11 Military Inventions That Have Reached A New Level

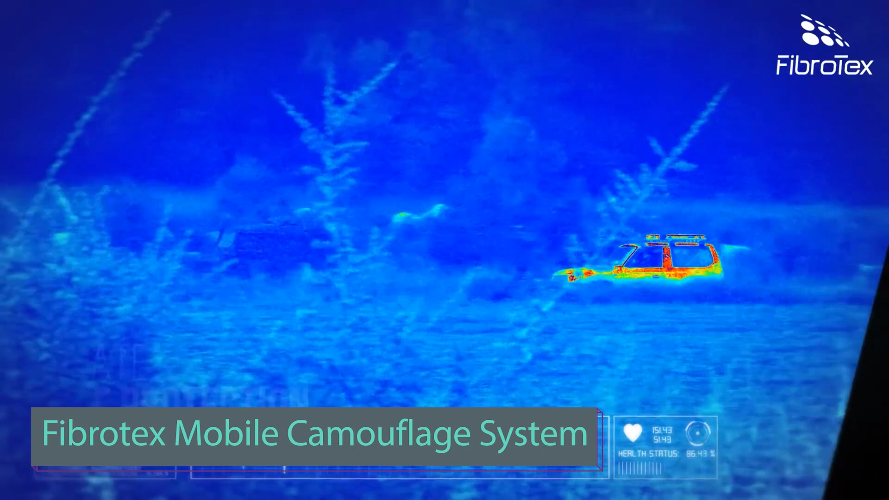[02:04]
Fibrotex technologies provides camouflage for various vehicles the sandcat armored vehicles and leopard 2 tanks feature camouflage that reduces thermal